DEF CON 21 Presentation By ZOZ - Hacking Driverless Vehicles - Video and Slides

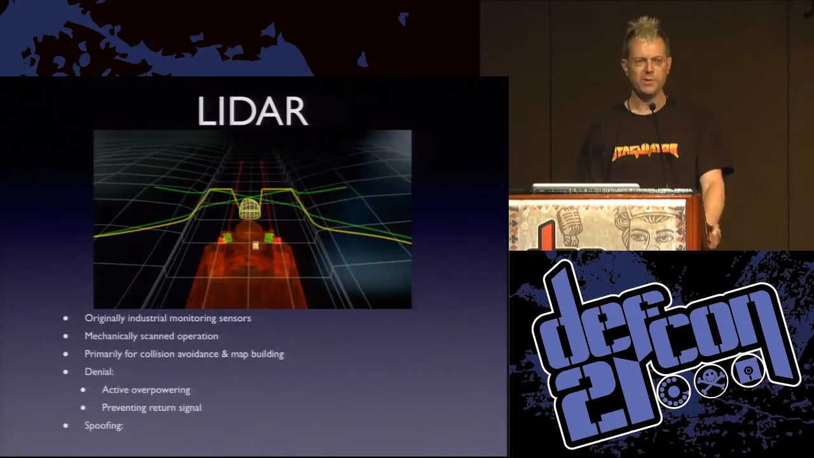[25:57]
You can also spoof them by manipulating the surface absorbance of the things that they're looking for.
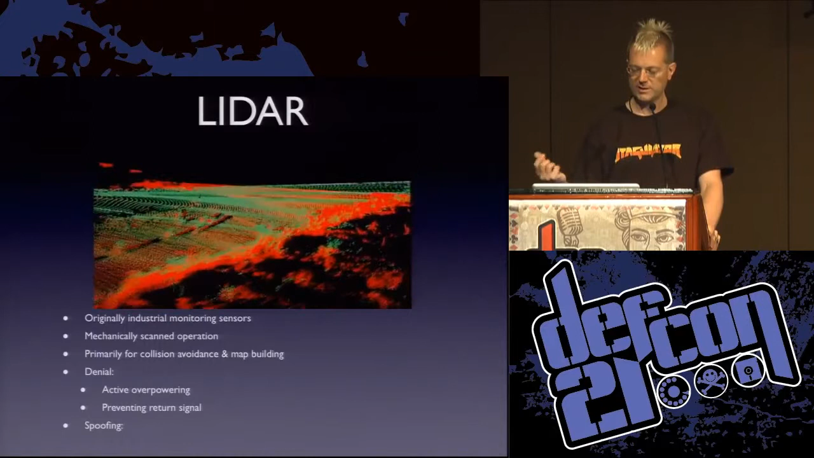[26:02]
So basically manipulating absorbance and reflectivity to give the receiver specifically incorrect information about what it's looking at.
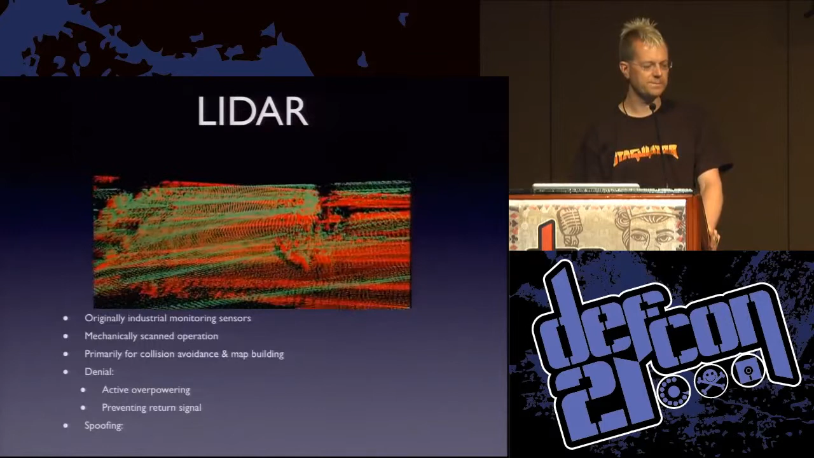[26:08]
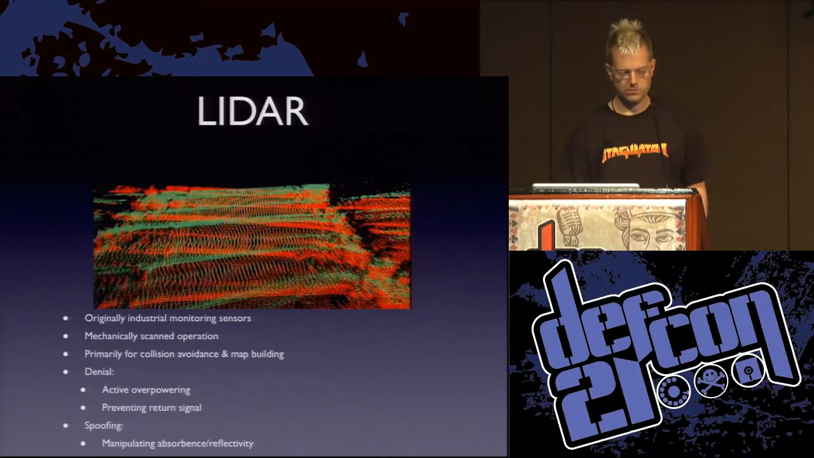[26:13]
LIDAR often a 2D sensor. So it's highly orientation dependent depending on how it's mounted. Right? So it's often mounted in a push broom configuration looking down at the ground in front.
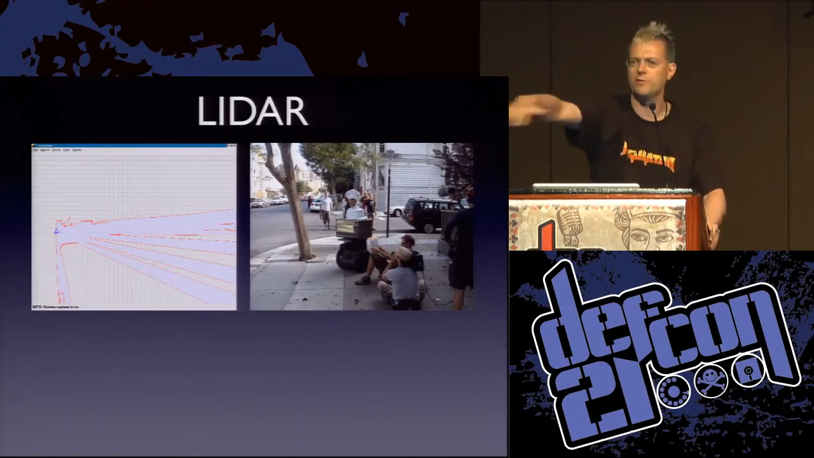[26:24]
What that means is you're looking for obstacles really nicely. But if the ground slopes up, it can just look like a brick wall. So you can see here that some output, this is from pizza delivery. On the left is the LIDAR output as the robot comes along.
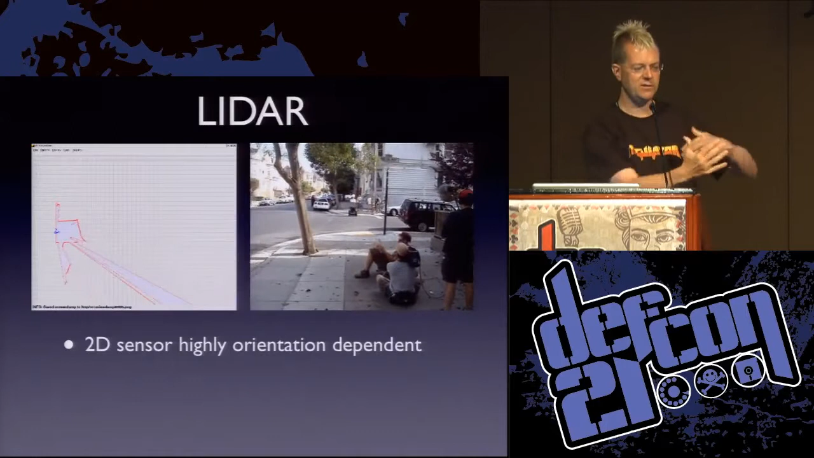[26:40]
And you can see that basically, you know, you get these ranges stopping when you see an obstacle. And if you look over there to the, you know, as it sort of turns off to the right where the street slopes up, you can see that range just drop away to nothing.
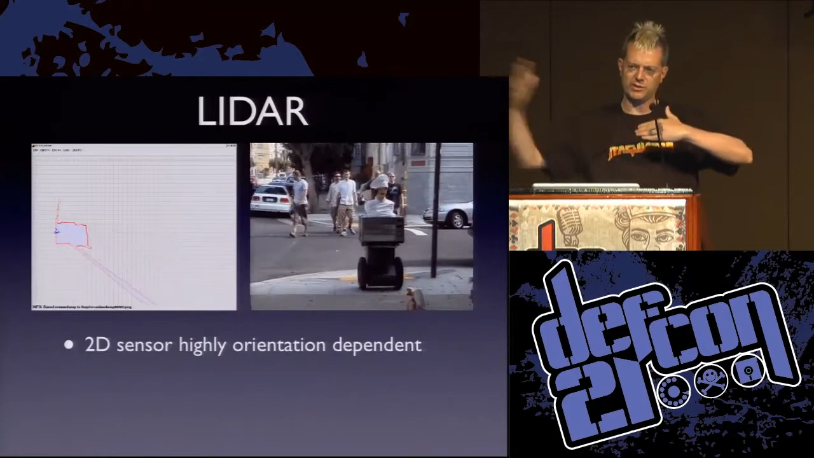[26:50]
It doesn't.
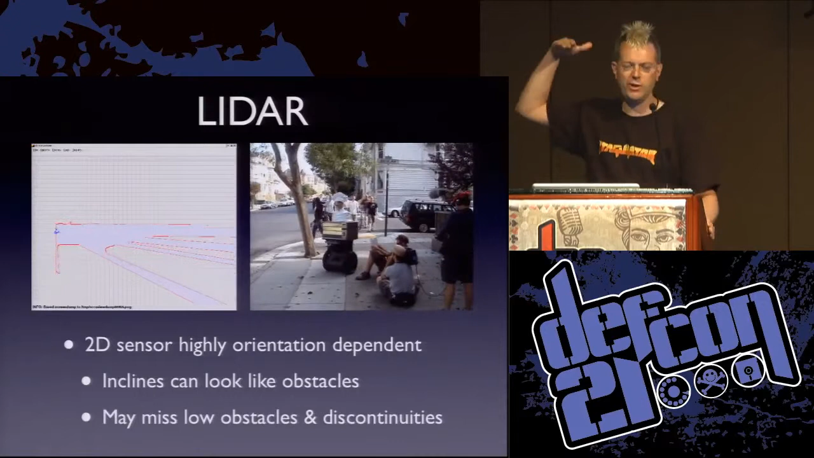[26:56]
In addition to that, if it's shooting down over the top of the low obstacle or particularly a discontinuity like a curb, then it can miss it entirely.
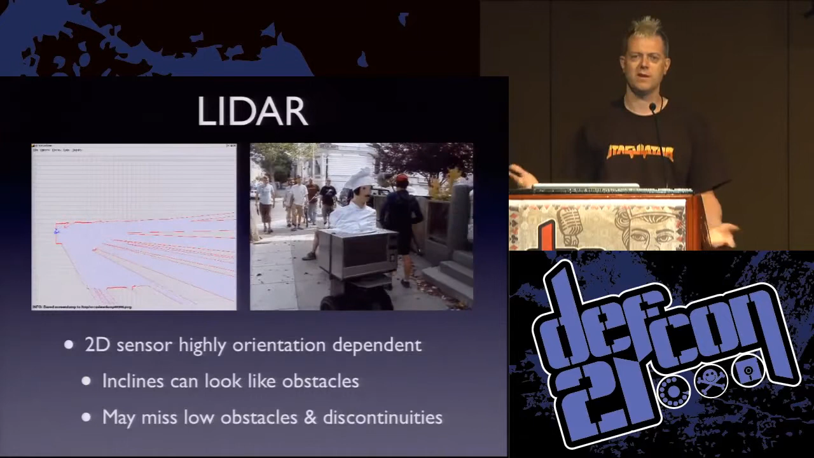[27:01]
Right? So it can fall in a ditch if the ditch is orientated right. Active emission sensor. So it only returns that active signal back to the receiver.
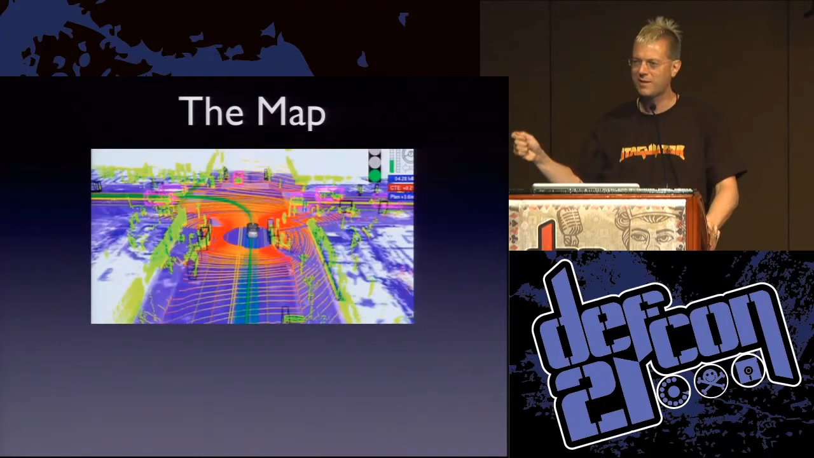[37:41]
You can't just have your robot go around occasionally blowing through a red light because, you know, the robot, you know, it doesn't have to go completely right. No, it's got to do that because you're on the same road as humans. If it's just robots on the road, maybe you can deal with that kind of thing. But the human is expecting that if the light's red, that guy is going to stop. But if you've got a map of every single traffic light and it's registered to your GPS and so from everywhere you sit, you can,
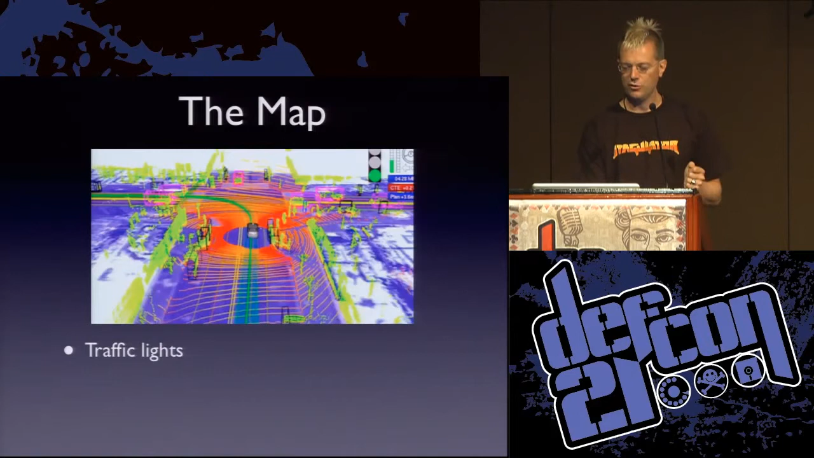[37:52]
you know exactly where to look to see that traffic light, then detecting the color of the traffic light is trivial. You know where it is. You just have to look for that blob.